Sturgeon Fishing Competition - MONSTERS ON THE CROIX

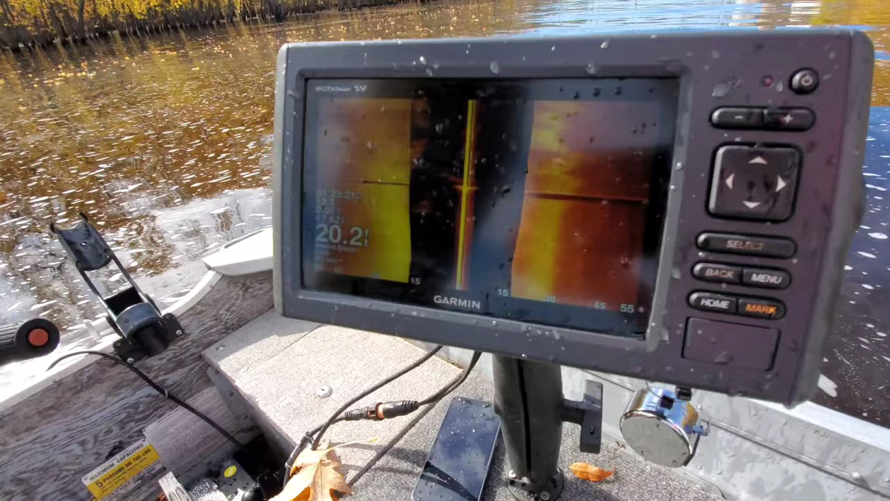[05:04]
Holy crap, look at that. It's all shad. Okay, now for the Minnesota, I need to get a count of all the shad. So you got my back, right?